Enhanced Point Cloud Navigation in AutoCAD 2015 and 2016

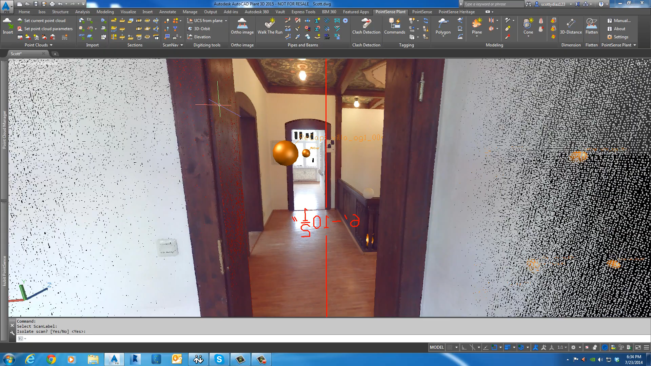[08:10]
So that's what the purpose of that tool is. Now my next option let's talk about is create scan labels by points. Let's say, for example, someone sent you raw data. It doesn't have scan position information.
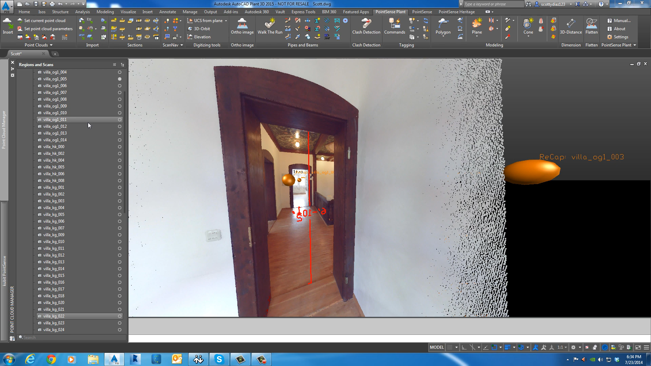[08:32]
So when you import your RCS or RCP information, you don't have specific positions that you're using. Let's say it's a PTS file, for example.
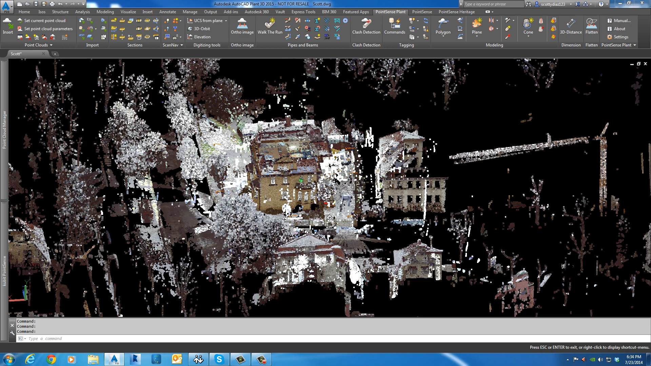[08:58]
I wanted to create a scan label right out here in the parking lot area in the driveway. So what I'll do is say create scan label points. And you can see the command prompt says specify scan position. We'll just click out here. Okay, and you can see a sphere gets created. And now it's wanting me to continue creating more scan positions if I like or I can just hit escape. From here, I can choose what direction I want it to look at.
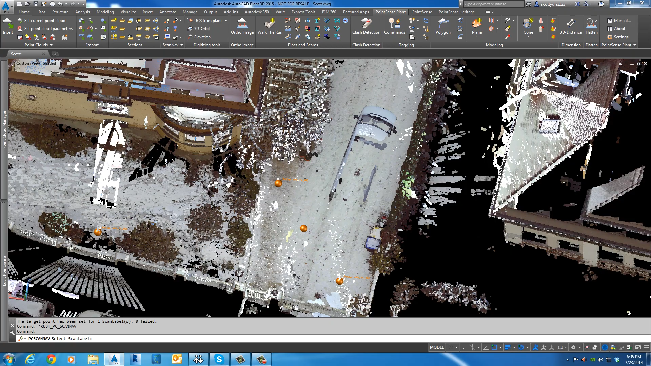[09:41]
Let's say I want it to stare over at the building. Okay, and now let's jump into that scan mode that we just created. So you can see the perspective view
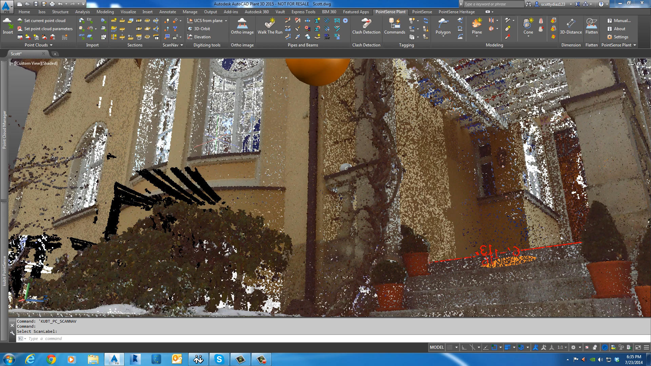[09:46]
from an artificially created scan position.
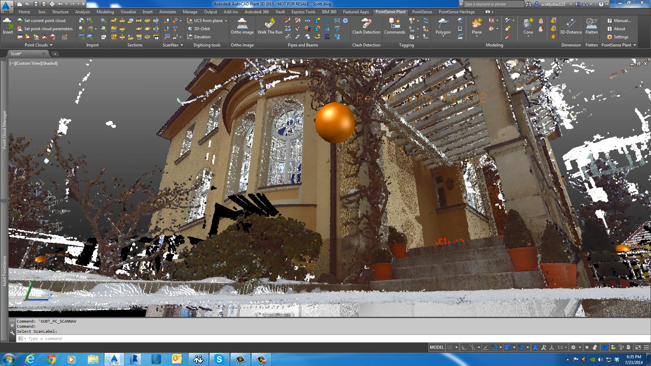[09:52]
Pretty cool. All right, the last thing I'll show is for VirtuServe users. So those of you that enjoy using Qubit's VirtuServe product, you can go over and create scan labels for VirtuServe. Basically, you export your scan positions from VirtuServe first. It exports a text file. And then you use this button to scroll to the text file that was created.
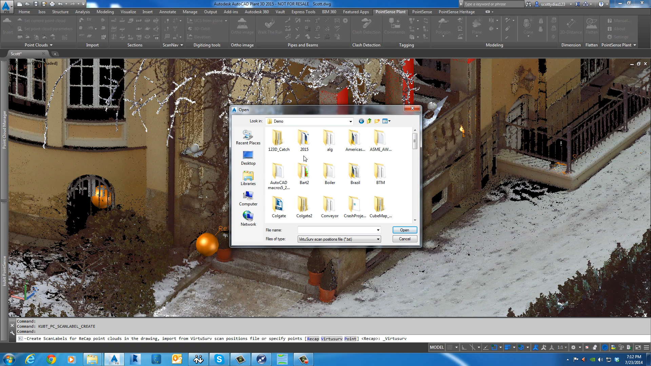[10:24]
So let me just go into the Qubit files here. And I've already created my scan map from VirtuServe. And I'm just going to open it. Okay. And you can see that it overlays the VirtuServe scan position with the recap scan position.
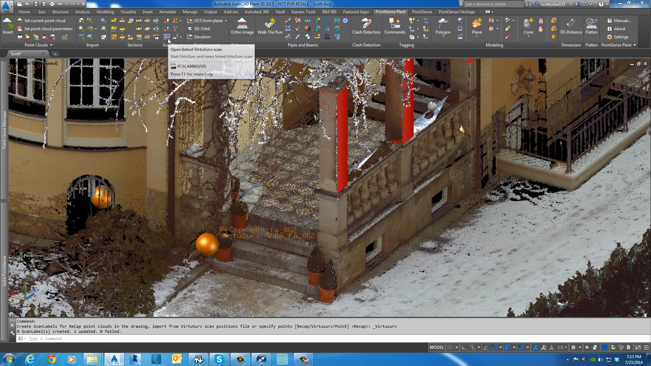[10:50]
But it doesn't create two spheres. It just lets you know that, hey, there's a VirtuServe position available for viewing here as well. And if we want to turn that on, what we have to do is choose open link to VirtuServe scan. And choose our scan sphere.